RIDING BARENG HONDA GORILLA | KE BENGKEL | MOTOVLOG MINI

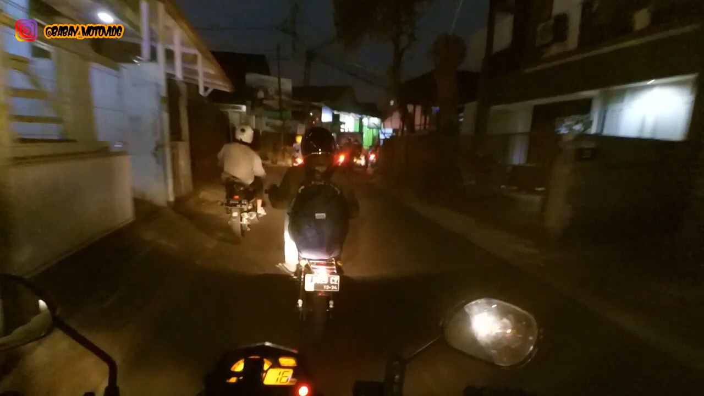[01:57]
Nah, mumpung gua kerja malam ya, jam 10 malam, jadi gua mau ngopi-ngopi dulu nih sama Bro Wisnu.
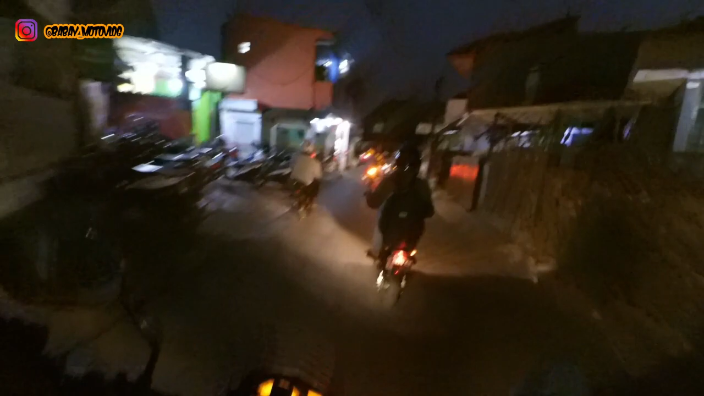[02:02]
Sekalian mau servis, guys. Mau servis ya ke daerah sini nih. Waduh. Jalannya kecil, Bro. Ini di mana?